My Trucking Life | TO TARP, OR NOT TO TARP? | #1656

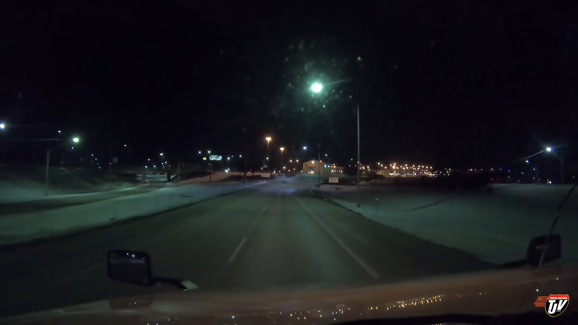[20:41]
Now we've got to pay our dues to get across the bridge. All these no parking signs here obviously mean nothing. Because every time I go through here, guys are parked here. But I have to pay money to get back into my own country. Isn't that silly? They built a nice big bridge but then they charge you to go home.
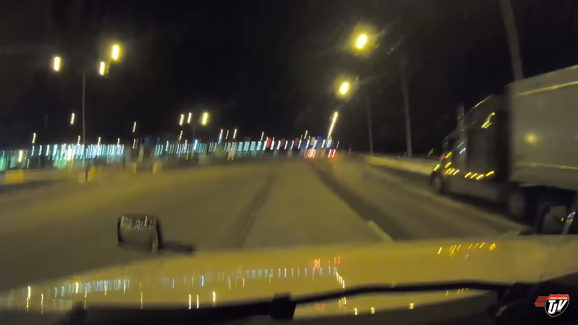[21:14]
I know you like me. I mean obviously because you're charging me to leave. So you obviously want me to stay that bad, right? Let's pay here. I got $20 US for them.
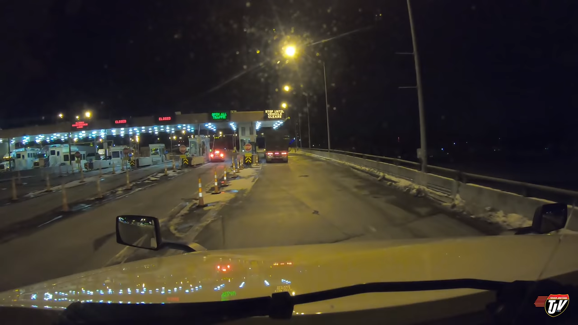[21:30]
I think it's $16.25 US to cross here. Let's see.
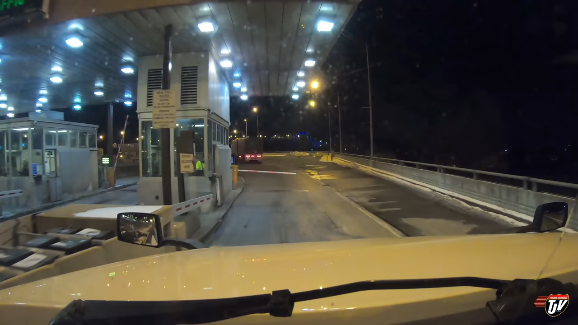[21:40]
Hello. Thank you. Thank you. It's $19.50 this week.
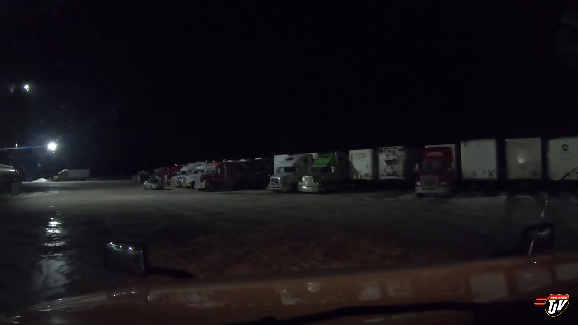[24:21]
I'm taking out. I'm not sure exactly where I'm going to park. Hopefully there's an open spot here. I might have to turn around. Oh yeah, there's open spots. Oh, but that guy's got a reefer. That's why no one's parked beside him. Sorry buddy. Nobody wants to park by you. Oh, this guy's got a reefer too. I don't want to park by you either.